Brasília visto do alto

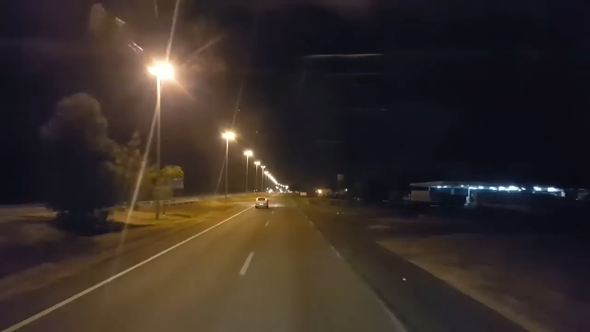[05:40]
já deve ter aliviado um pouco o trânsito aí, então, vou mandar um pouquinho aí, tenta chegar no cliente lá, valeu galera, até depois aí, vamos, na manha aí, na manha do gato, olha lá, volando no fundinho, as luzes aí, das cidades satélites, distrito federal, núcleo bandeirante, tabaquinga, guará, tabacete, sombradinho, todas essas regiões, Ceilândia,